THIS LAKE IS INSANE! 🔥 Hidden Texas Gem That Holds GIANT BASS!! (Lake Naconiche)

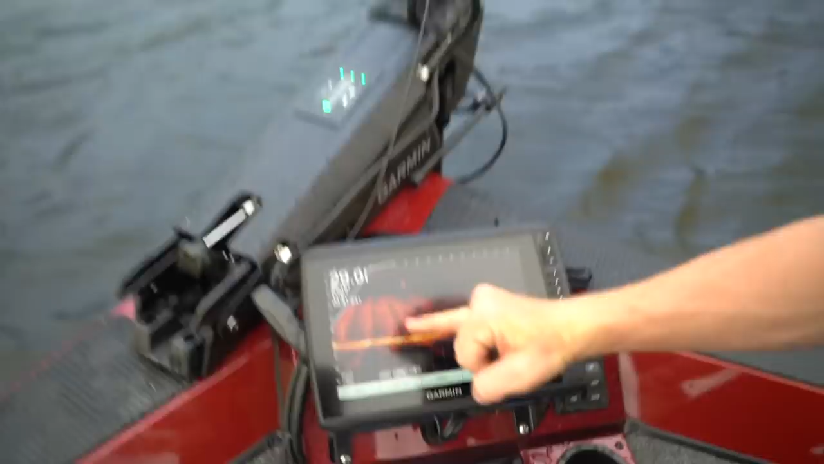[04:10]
Look at this There's like this thermal layer right that goes down to about 10 feet that you can see while it's showing more like 15 feet This is what's so fantastic about this live scope system.
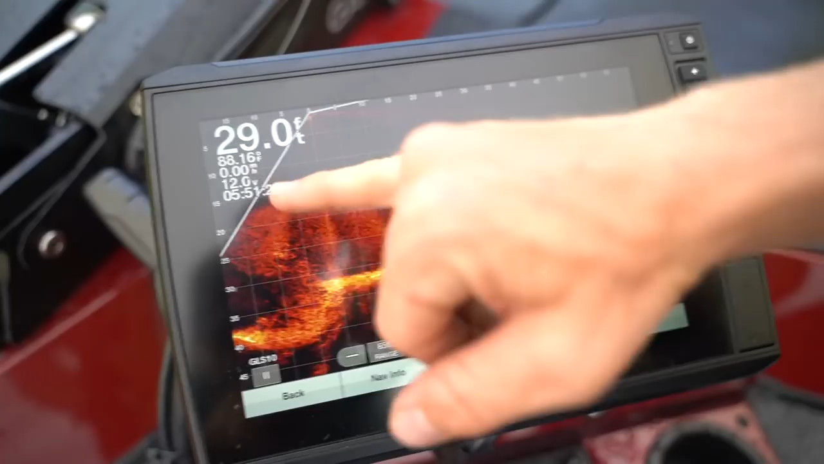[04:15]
On screen: depth 29.0 ft
We can see right where these fish are hanging out So we're actually in spot block right now So the live scope system is looking around but as we as it pans and we're seeing different areas of the water These fish are hanging out just above that thermal layer So we know exactly what to cast and how far down to go so I would say
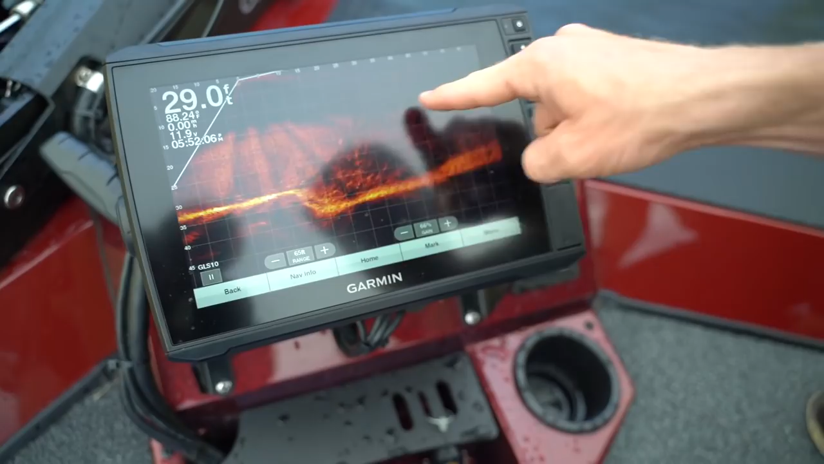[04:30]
On screen: depth 29.0 ft
something like a 15 to 20 foot diving crankbait Or maybe you could toss down anything jig worm What have you but you could toss down like a swim bait and we can work it right in that zone because right here It's about 30
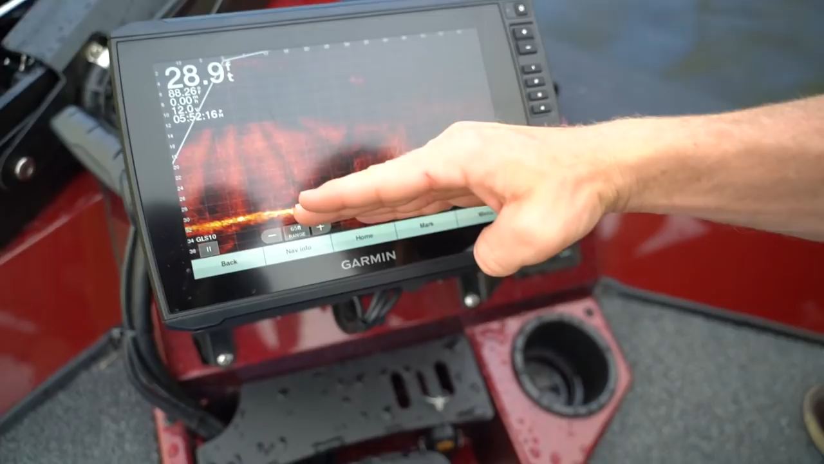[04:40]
On screen: depth 28.9 ft
feet deep all these fish are hanging out in 10 to 15 feet So this live scope system should come into play major
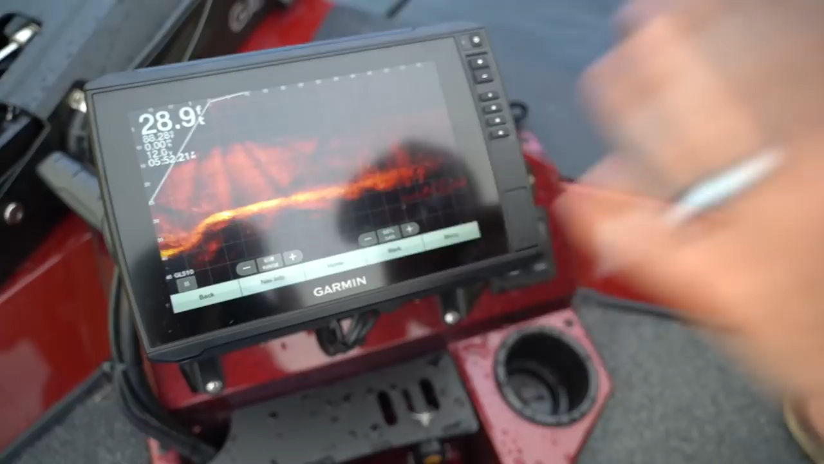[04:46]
on this trip guys We're so thrilled to finally get some lines in the water We're gonna go ahead and start casting all right y'all we're making our first few casts Devin is using a crankbait We came over to this damn area.